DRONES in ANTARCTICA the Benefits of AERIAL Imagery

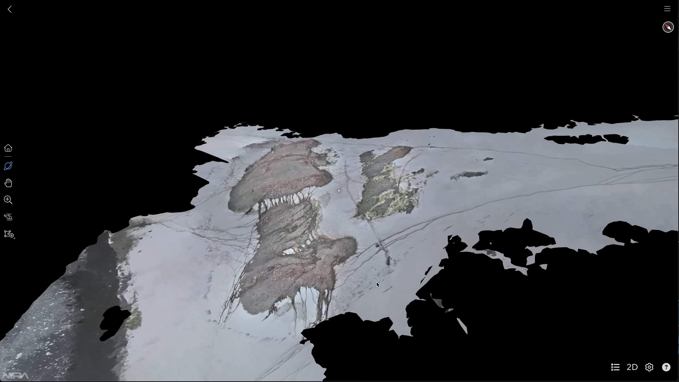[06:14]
We fly the drone in transects over the places where the penguins nest.
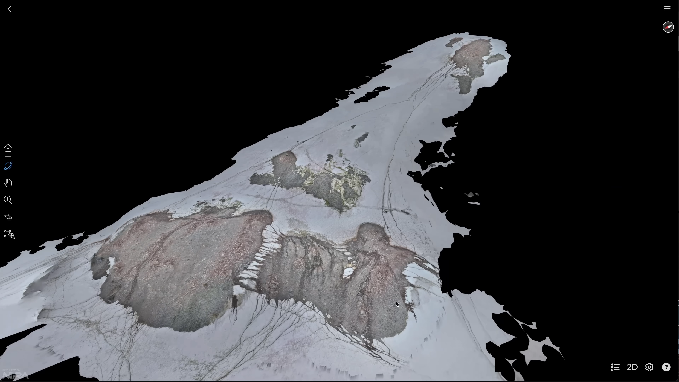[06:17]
And we use that imagery to build 3D models of the colony.